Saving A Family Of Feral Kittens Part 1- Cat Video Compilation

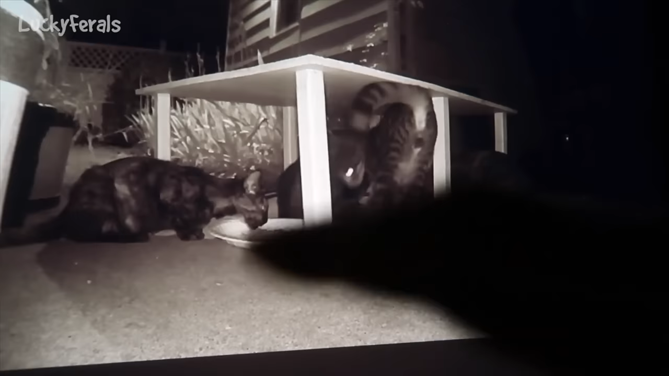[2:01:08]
this one looks like a boy this is the little the little tiny one oh no did the camera freeze oh this is not good i want to see what happened
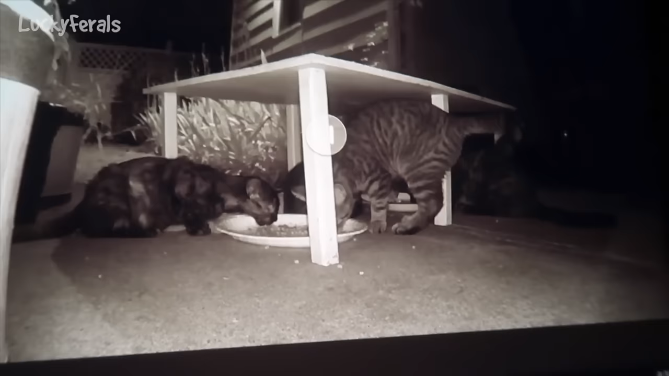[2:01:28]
there's audio but there's no video
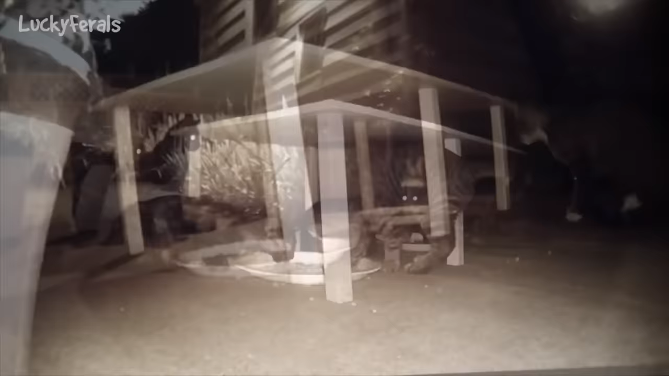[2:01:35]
now there's a skunk i put two platters of dry food out do
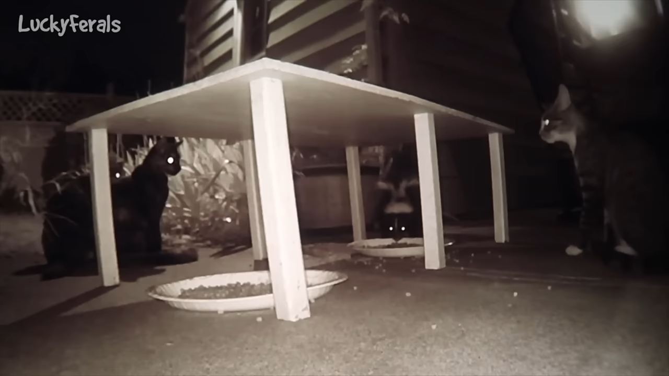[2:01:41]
you see it the skunk is eating the food and the cats are watching it here's the skunk there's a cat and there's two cats they're just like okay let the skunk eat as long as that skunk does not spray them please don't spray my patio furniture oh look at this
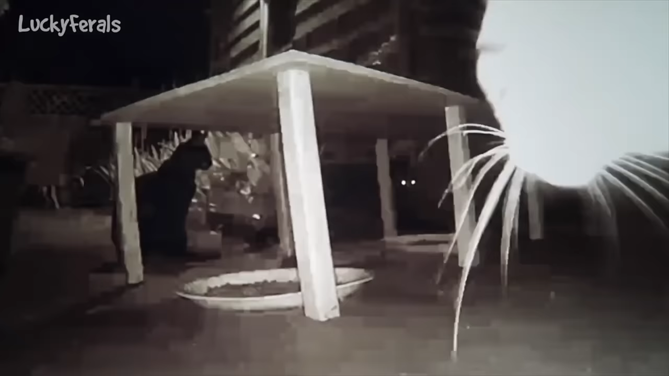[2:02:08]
the cats seem to want to get along with everyone they don't want to start problems they just want to peacefully coexist skunk's still eating look at that
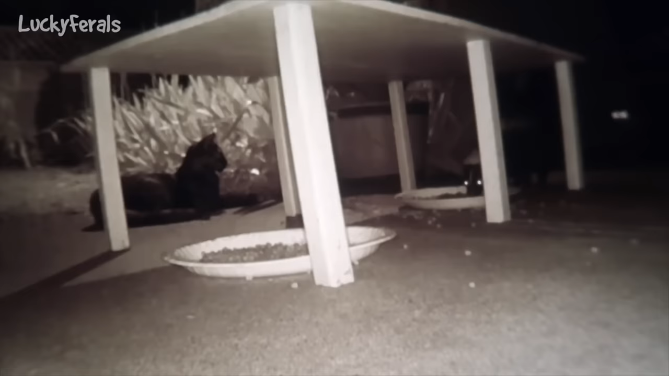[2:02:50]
and the other ones are just hanging out do you see you can see their eyes and there goes the skunk
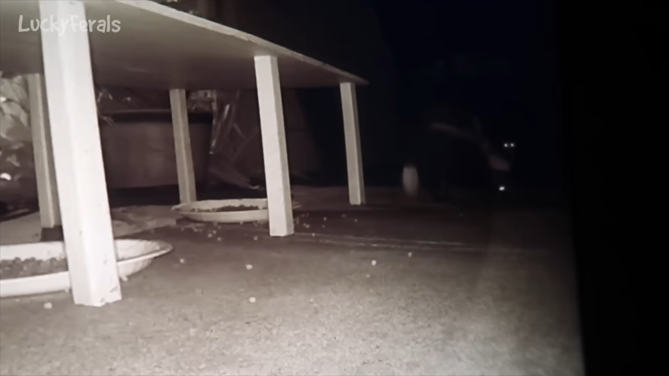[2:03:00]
uh skunk's just walking away and the cat went right to the platter where their skunk was eating these cats are really something else
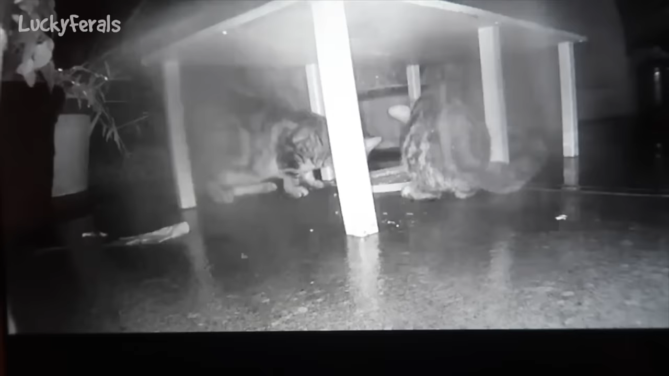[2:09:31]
so it's now about 8 pm and it's raining again and there are two more cats eating this is um it looked like it was the the small one and then the blotchy one the classic tabby so it seems that they're eating in pairs which is good
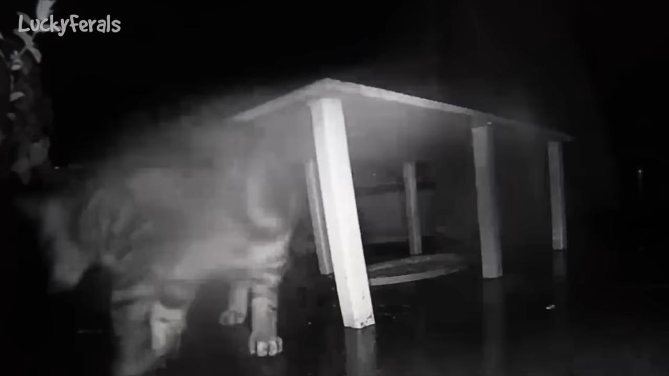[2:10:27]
but i have more stuff under it than i used to when the cats used to hang out there so
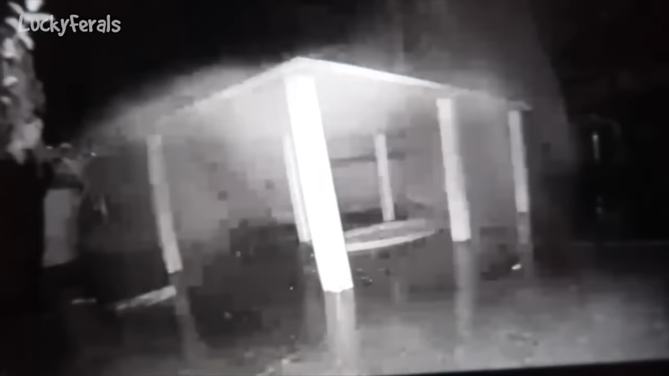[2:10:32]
i should definitely move stuff out because then these cats would have some place dry to hang out i just put a third platter of food out um it's the same thing another can of the friskies and a whole bunch of dry food
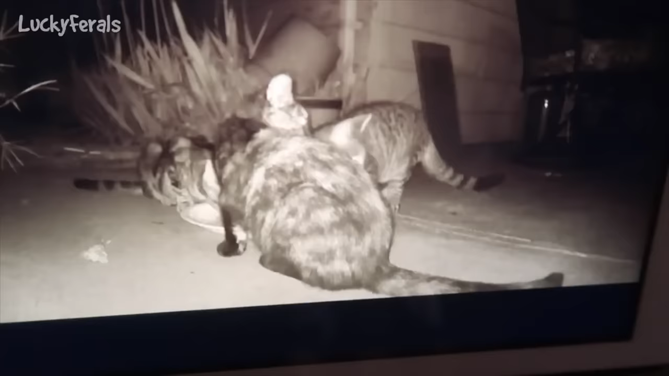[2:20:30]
so i don't know if they're gonna like it we'll see this is what's going on outside right now so there's three of the cats eating the food that i just put out so this is the homemade cat food and they seem to be enjoying it a lot
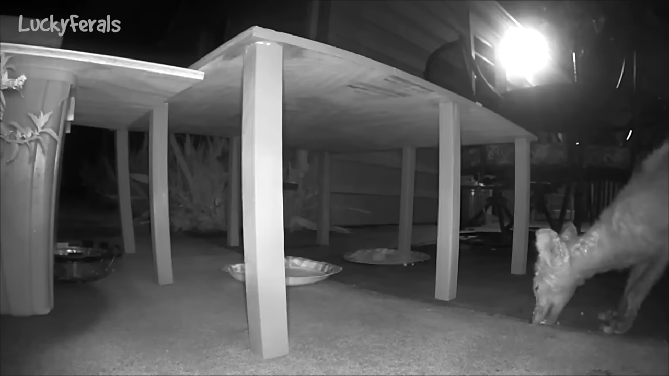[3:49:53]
I've never seen foxes this skinny before.